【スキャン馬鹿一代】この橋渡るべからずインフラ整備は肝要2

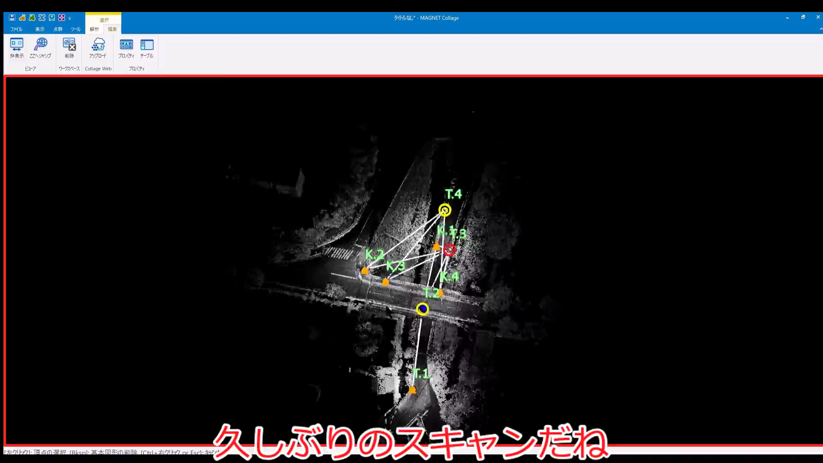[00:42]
久しぶりのスキャンだね。 もう9月だというのに35度超えの中夕方4時だというのにこの暑さは異常。 朝一番か夕方5時過ぎじゃないとまともに作業できないわね。
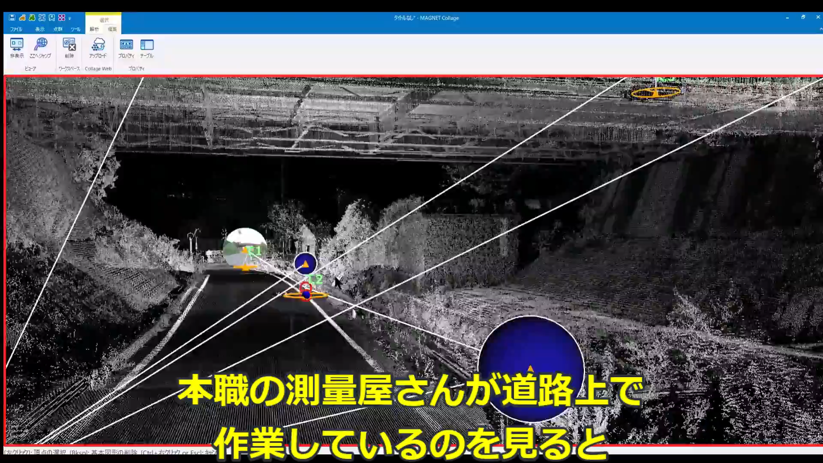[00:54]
本職の測量屋さんが道路上で作業しているのを見ると倒れるな。 エールを送っているわけね。
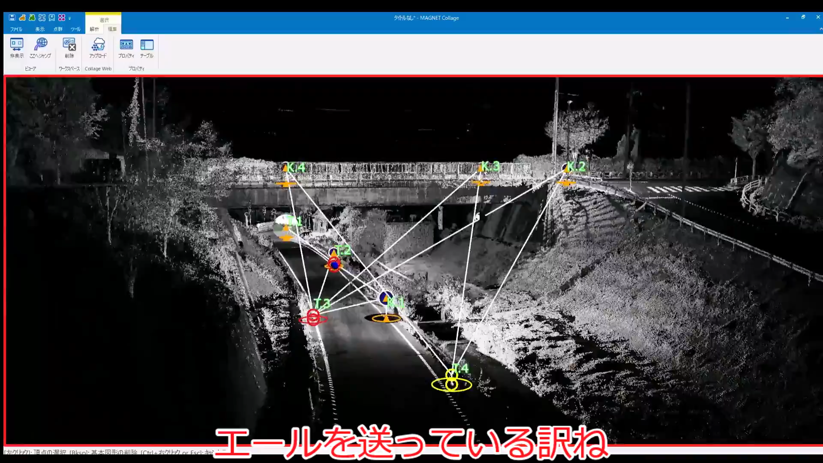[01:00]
測量屋さんほどストイックな仕事はないぜ。淡々と作業。
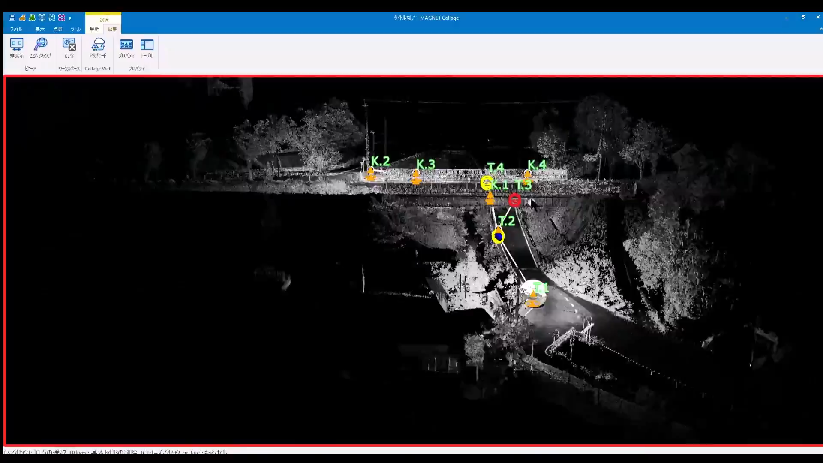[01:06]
感心するわね。見習いたいわ。 そんなわけで久しぶりのスキャンはちょっと難易度の高い橋梁。
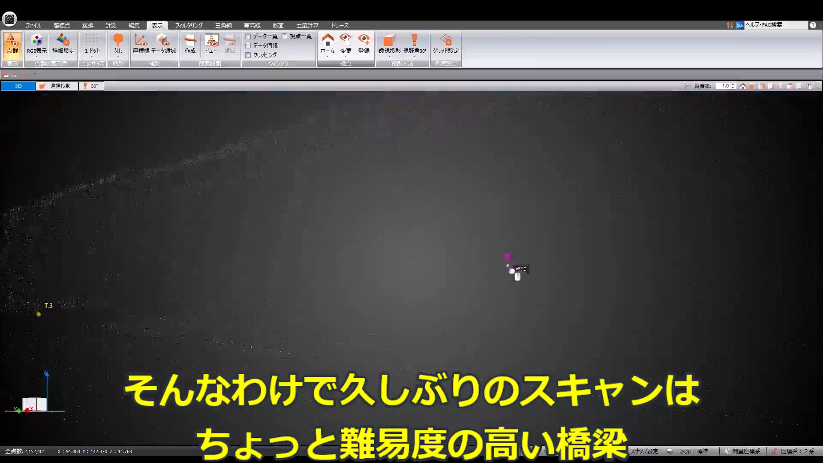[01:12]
重機に乗りまくる作業がないんだっけ？